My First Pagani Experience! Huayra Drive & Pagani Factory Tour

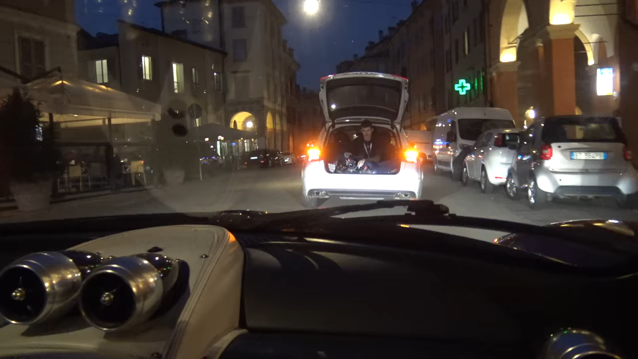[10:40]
Boot open, the cameraman hanging out the back. Not strictly legal.
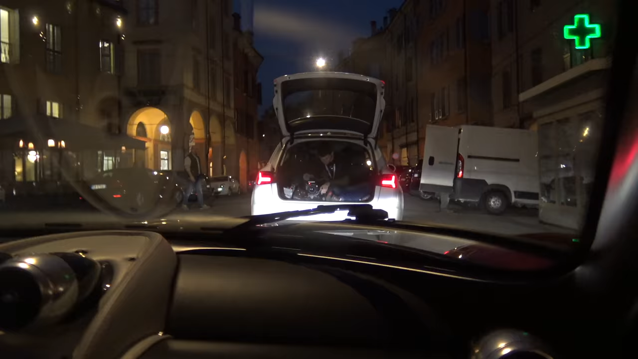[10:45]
So yeah, instead of just winging it, we've got the police involved.